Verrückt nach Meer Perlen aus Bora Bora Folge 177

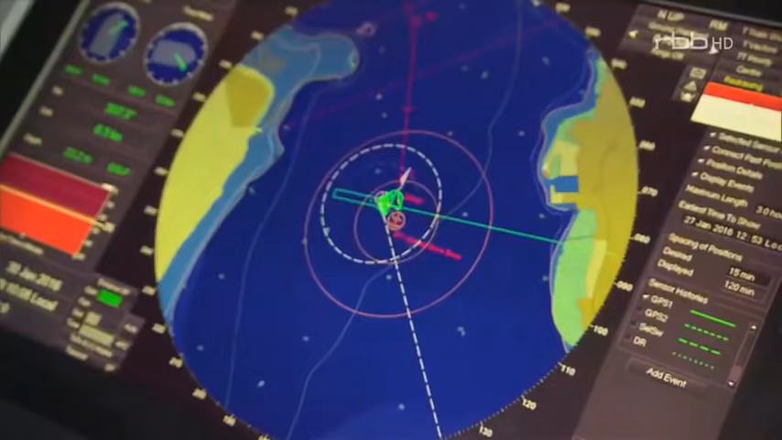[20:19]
Die grünen Streifen, die man hier sieht, das ist die Vergangenheitslinie des Schiffes.